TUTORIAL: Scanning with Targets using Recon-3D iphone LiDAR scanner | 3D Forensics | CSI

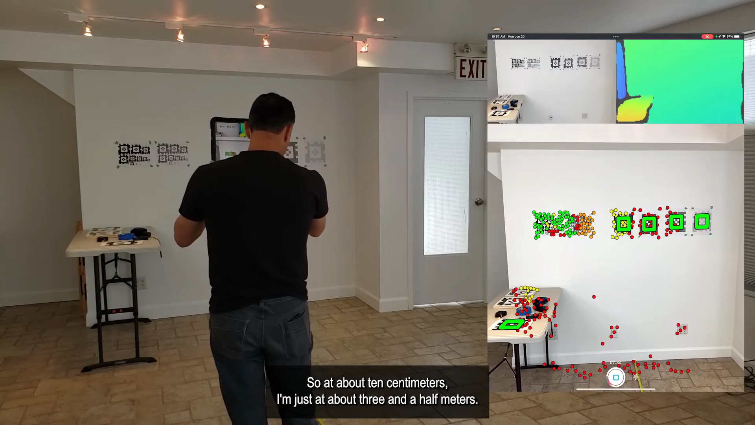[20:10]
So at about 10 centimeters, I'm just at about three and a half meters. If I take a step forward to three, about three meters, it's just starting to flash. If I go to two, definitely comes in. Okay, so that just gives you a relative size and detection.
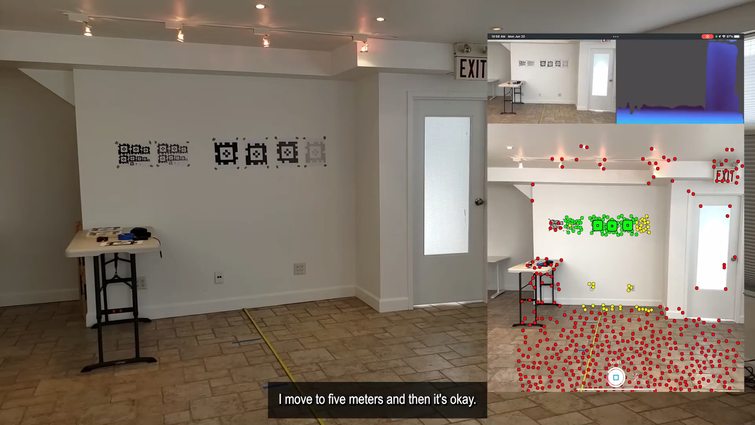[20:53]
I move to five meters, and then it's okay. So hopefully that experiment will explain the distance and the size of the target. Any larger than those sheets of paper, then I can go farther back.
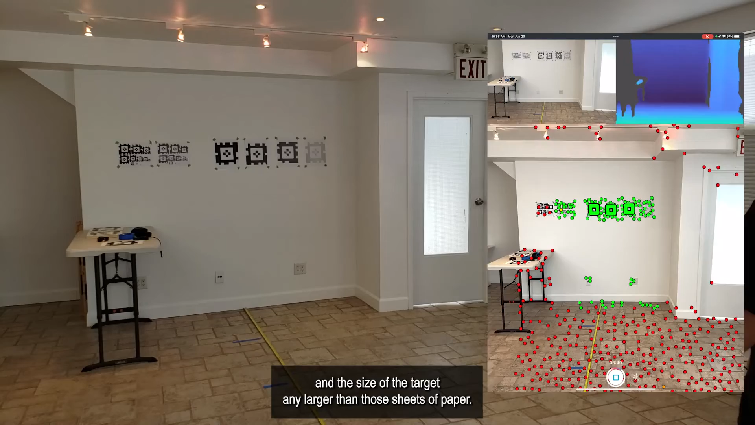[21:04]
But any smaller, and I got to get closer.